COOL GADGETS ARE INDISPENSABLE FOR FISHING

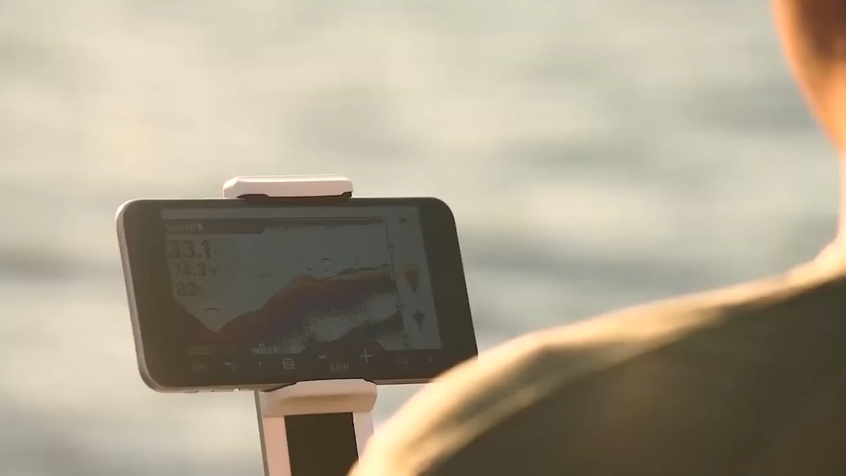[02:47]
transmits data via wi-fi up to 90 meters the drone